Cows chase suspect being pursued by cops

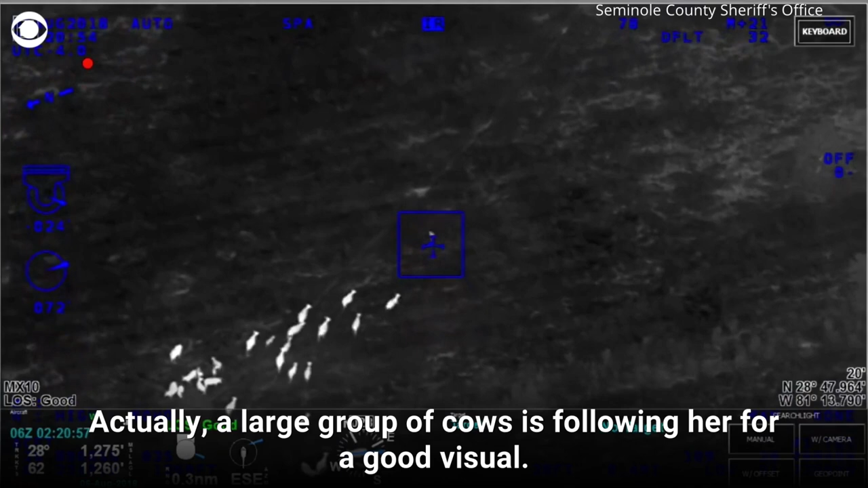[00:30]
Looks like they may attack her. Keep going southeast. She's pretty far into the field now.
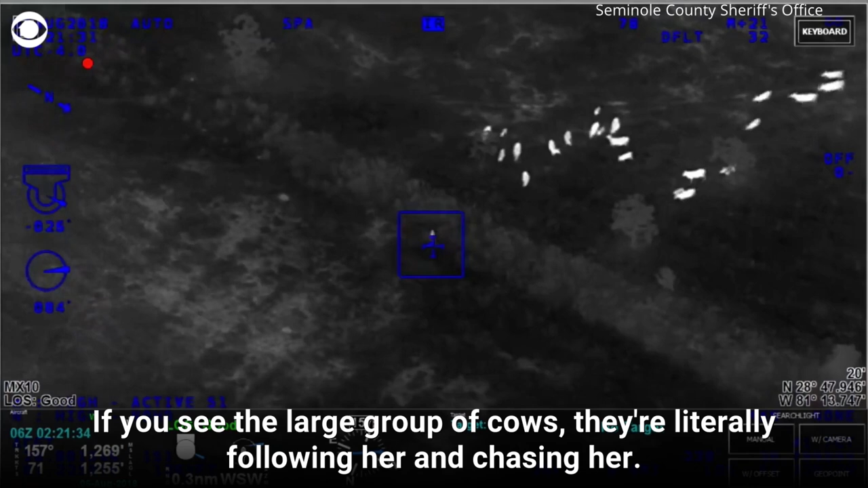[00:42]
If you see the large group of cows, they're literally following her and chasing her. Hey, I'm Bryson or Simon?